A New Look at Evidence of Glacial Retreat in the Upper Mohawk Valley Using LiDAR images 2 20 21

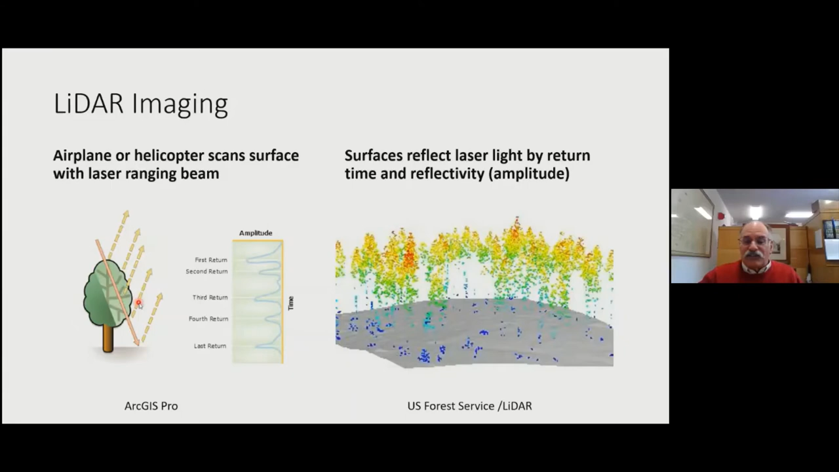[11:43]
So by taking these series of reflected waves, you can cancel out any one of these sets of returns. And you can take away the trees. You can take away the buildings. You can take away the shrubbery and just leave the surface. Or you can look at just the buildings. The surface and the buildings. You can massage the data in a lot of different ways. The main one that I've been using is looking at the last return, the final return, the ground surface,
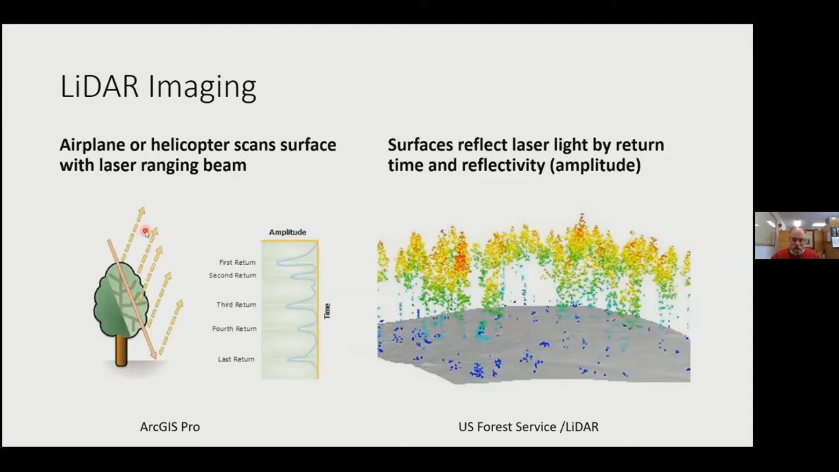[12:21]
with all of that yucky vegetation taken off the top. I say that not to offend my fellow scientists that are into biology, but geology is a lot easier to see when you can get rid of the vegetation. Here we have the New York state LIDAR image. At this is the area. I think these are the one meter or two meter reflections. One on the left shows the vegetation. This is what the image looks like with the ground surface and the vegetation.
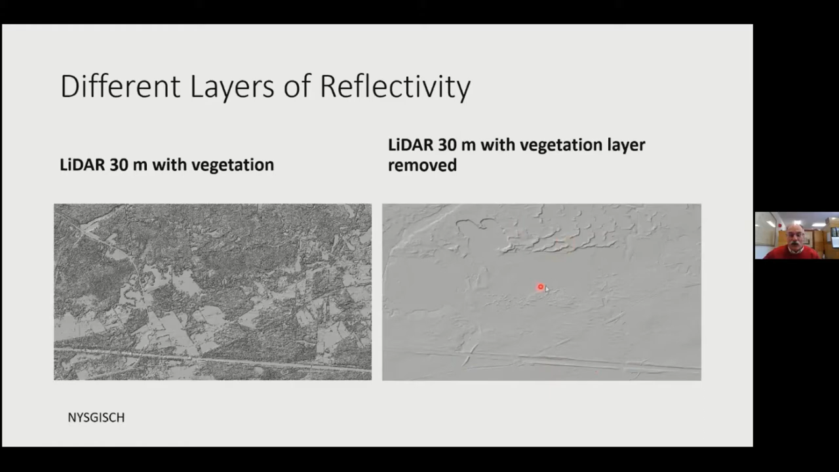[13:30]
You can see Wood Creek. Again, you can still see the Erie Canal and Route 46. But notice how it allows you to see the ground surface so much more clearly. When you get these from the New York State Clearinghouse, you can download them as digital elevation model tiles. And it's a file of the raw data. And you have to download this and then massage it in a management system like ArcGIS.
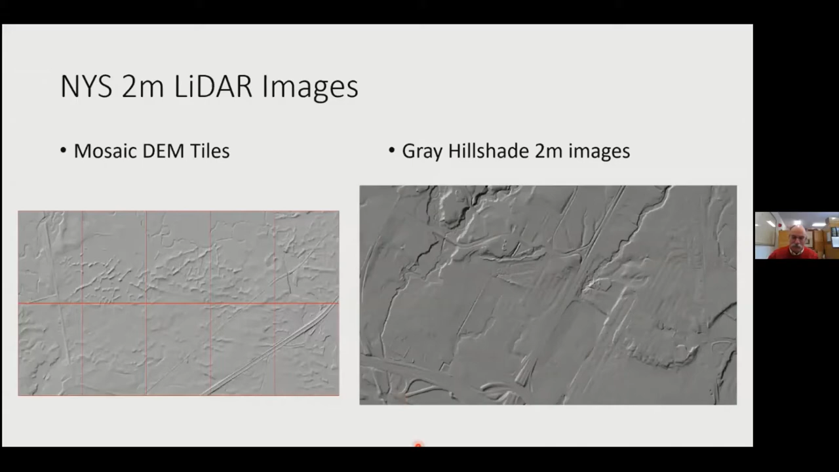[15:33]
These are the streets up in the neighborhoods up in Deerfield. And over here toward Marcy. You can see some of the streets and the roadways. You can also colorize these images by elevation.
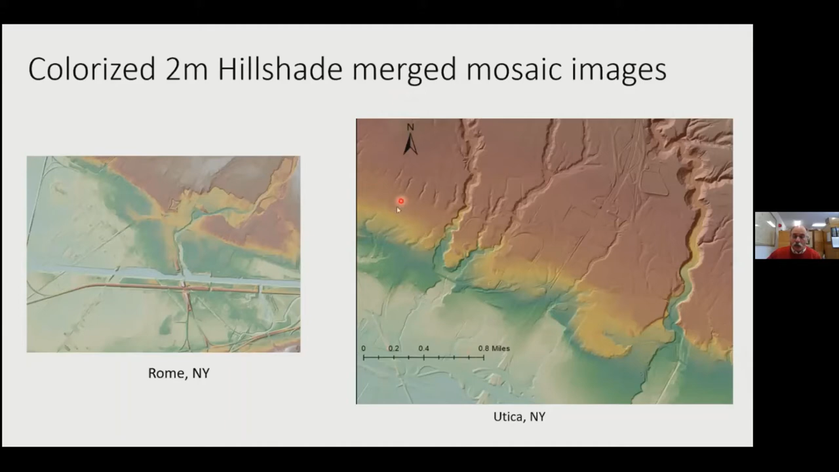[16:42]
But I wanted to show you the merged mosaics and the colorization. You can also put scale on them. The north arrow. And you can work with the digital data here to obtain a lot of background information.
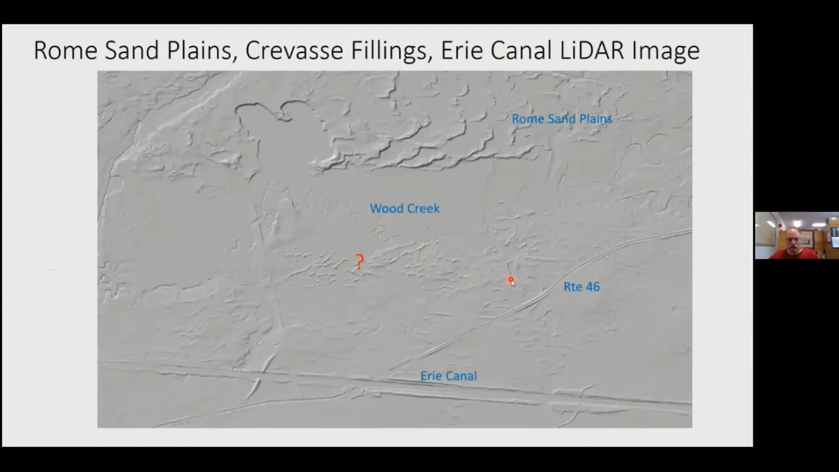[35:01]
I was talking about these curvy things up here, but right in here, just south of Wood Creek, along Route 46 south of Rome, north of the Erie Canal. Now, what are these things? A little study tells us that they may be crevasse fillings.